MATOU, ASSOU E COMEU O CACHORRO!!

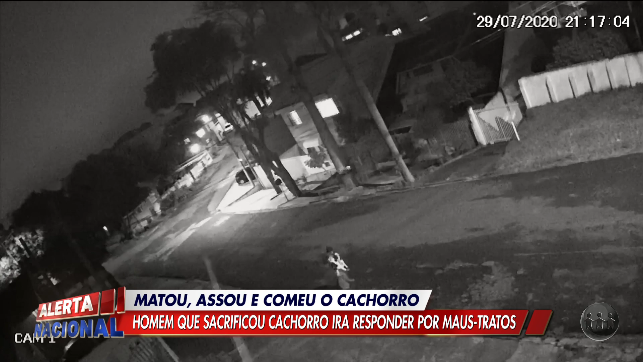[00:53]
Parece que o bicho já está morto e é pesado. Ele nem consegue carregá-lo. A polícia civil de Curitiba conseguiu identificar o autor e chegou até a casa dele.
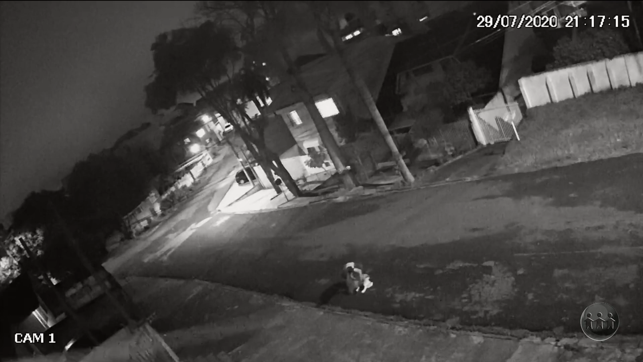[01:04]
Lá encontraram o assado dentro do fogão, como mostra o delegado responsável pelo caso, doutor Mateus Loyola.